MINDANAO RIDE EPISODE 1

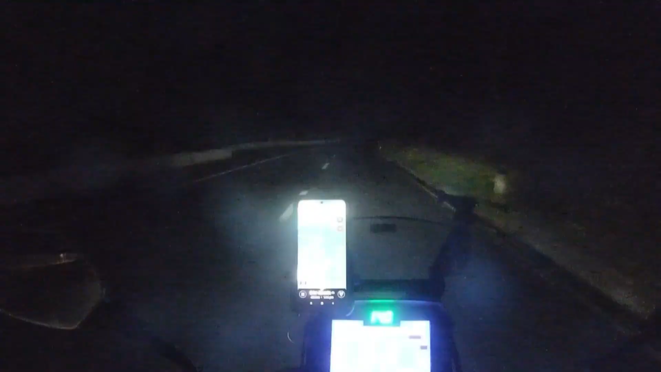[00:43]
to boy, zigzag na boy. Sige, ikaw yung mauna. Hindi ko naman alam daan dito eh. Saan ba sinasabi nilang bitukang manok? Uy, ito nga yun boy!
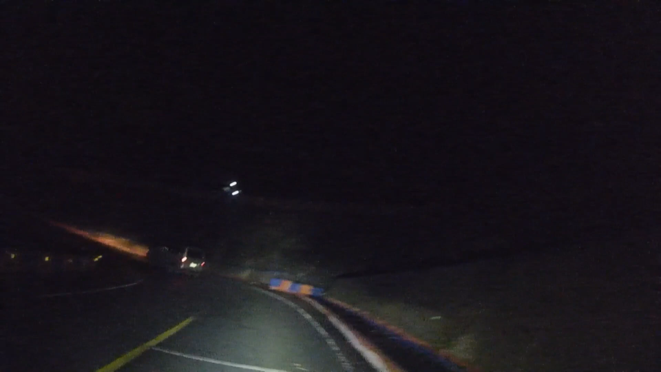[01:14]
Ito nga yun, ang galing! Nakadaan na tayo! Ang galing!
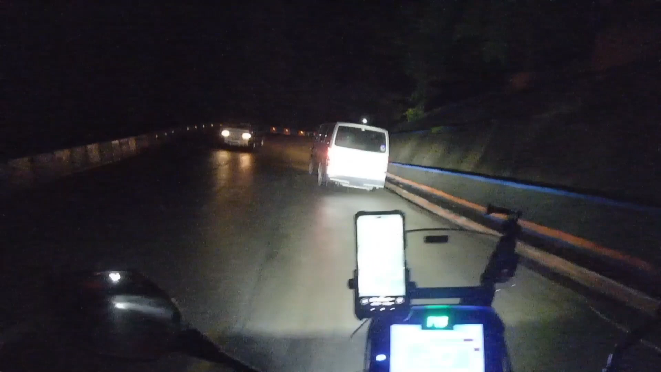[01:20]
Dito pala yun! Zigzag Road! Ito nga, Old Zigzag Road! Oh my God!
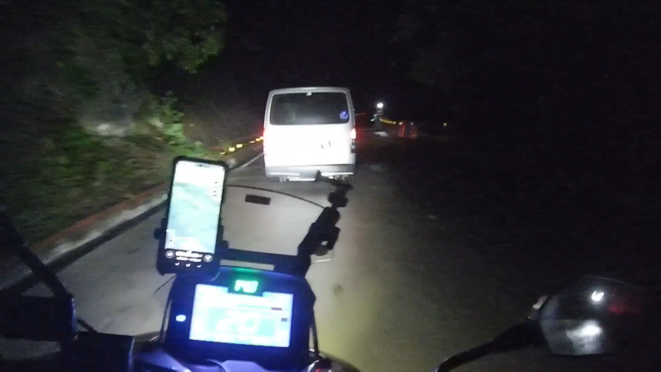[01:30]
Dito na tayo sa Zigzag Road! Kaso gabi! Gabi ang daan natin! Guys! Ayan guys! So nakita nyo sana guys! Ayun o!
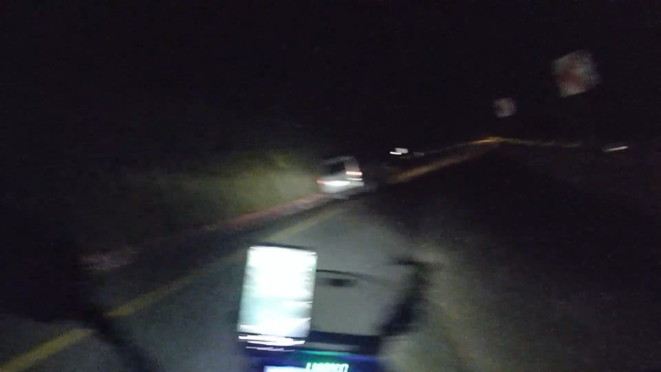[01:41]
Nadaanan talaga pala natin to guys. Sana all. Grabe yung likaw dito, no? Woo! Sayang, gabi. Ano oras guys? Alas 4:42.
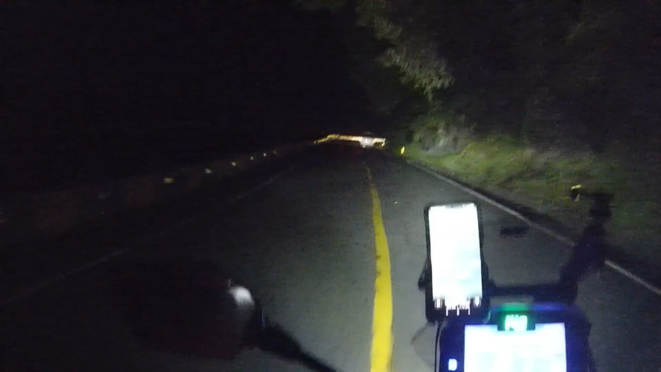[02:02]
4:42 guys nang dumaan tayo sa Zigzag Road. Woo! Angas. Galing. Gusto ko sana makita siya ng umaga. Wala eh. Gabi tayo nakadaan eh. Madaling araw pala tayo nakadaan, hindi gabi. Saan tayo?
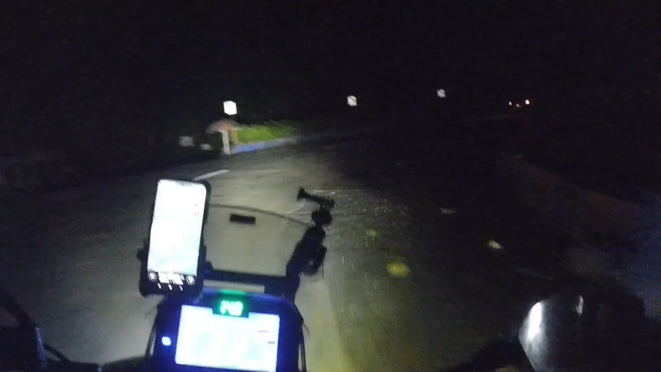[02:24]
Yan! Grabe nga ba pala nito guys? Ang sarap ng simoy ng hangin dito guys.
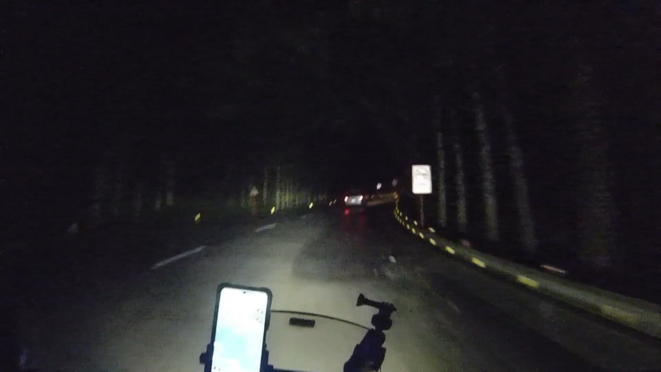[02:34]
May naulan no? So hindi na basa yung kalsada. Hindi na, wala nang ulan. So yun lang siguro ang Zigzag Road. Bakbak na naman tayo guys. Woo! Matnog Sorsogon. Ano na, meron pa tayong 423 km na babakbakin papuntang Matnog Sorsogon.
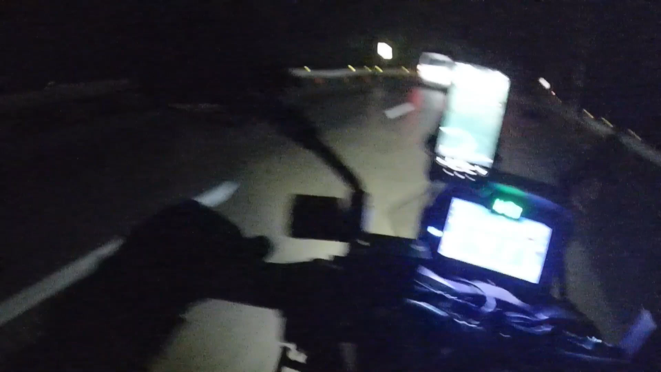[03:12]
Utom na ako eh. Nagkape lang ako. Kape. Pag sumikat ang araw at maganda ang panahon, kakain tayo. Siguro mga alas 6. Meron pa tayong isa't kalahating oras na babakbak. Okay guys, bakbak muna mi.
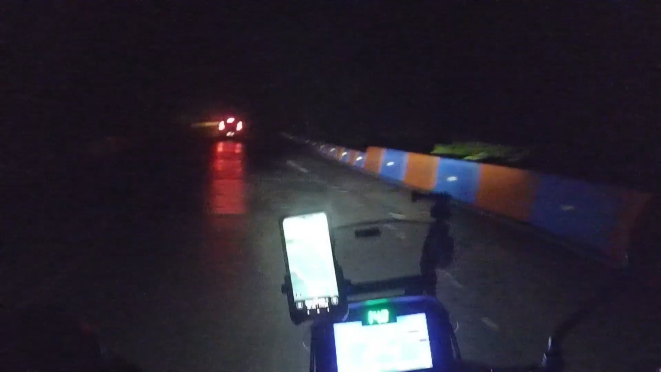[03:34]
Pababa na tayo guys. Medyo mahaba din pala tong Zigzag Road na to, no? At saka kahit gabi na, meron nag-assist. Medyo mahaba pala to. Ganda. Kahit ano, maraming dumadaan. Ah, syempre, magpa 5 in the morning na eh.